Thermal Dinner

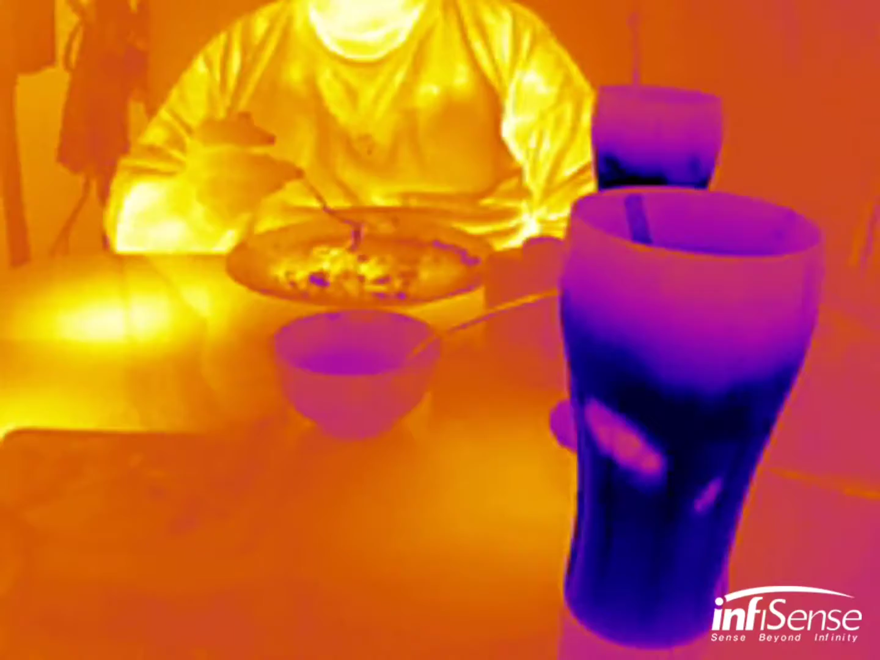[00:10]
If the food was warmer, I'd be able to see it actually warm your mouth, I think.
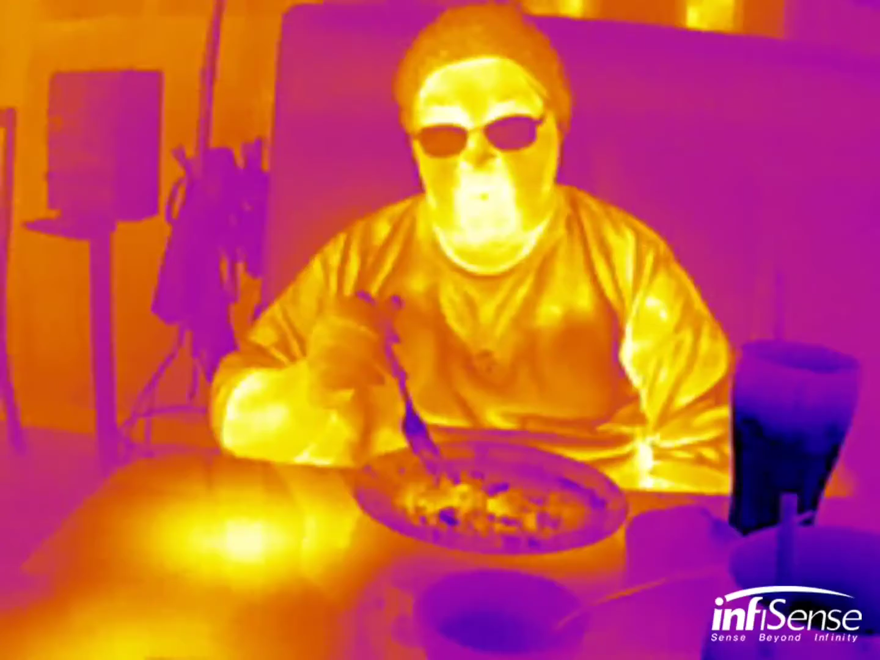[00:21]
It's cold in here. Yeah, a bunch of food's actually room temperature.
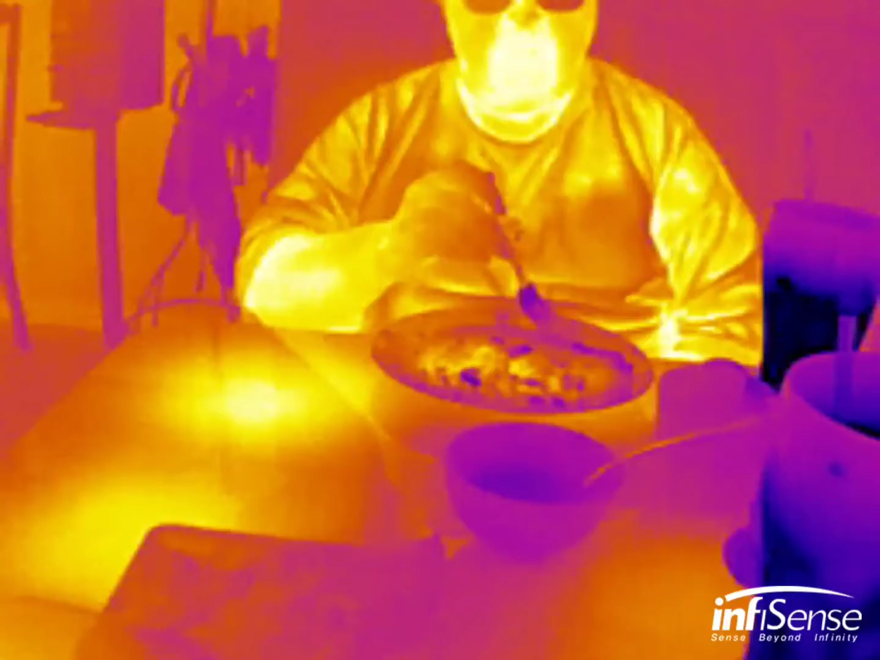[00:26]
Mm-hmm.
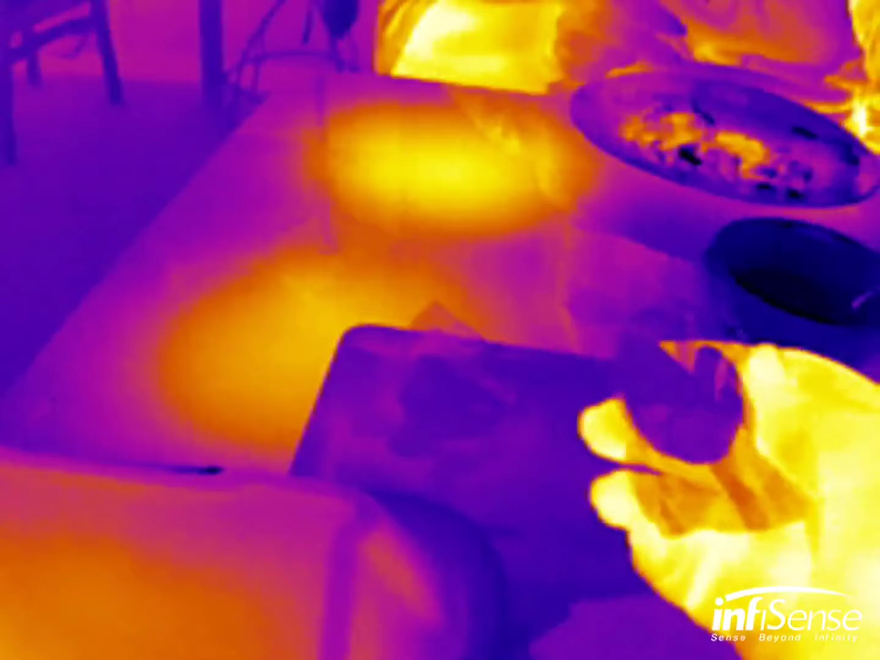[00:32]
You still see where the plates were, though.